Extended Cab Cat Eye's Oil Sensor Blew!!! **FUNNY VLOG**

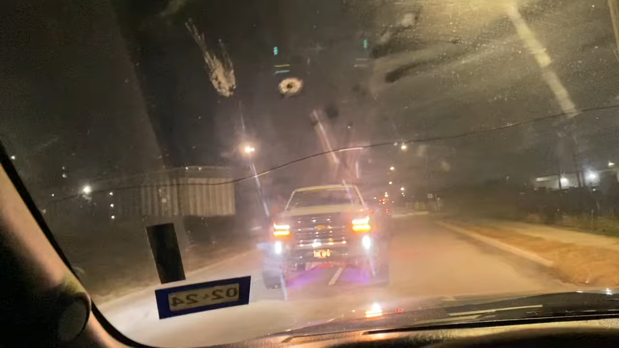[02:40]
This dude went in through the wrong fucking lane. All right, so they have my brother in the back.